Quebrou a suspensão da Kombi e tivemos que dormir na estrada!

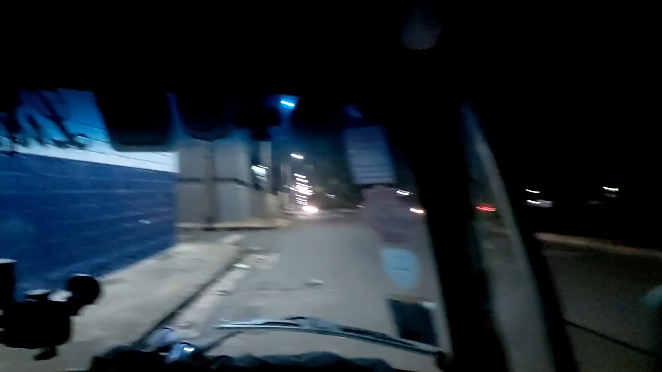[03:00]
Então é isso Uma marginalzinha beirando a pista E vamos passar a noite aqui gente Eu tenho certeza que vai dar tudo certo Porque sempre deu e hoje vai dar mais uma vez Não é Fran?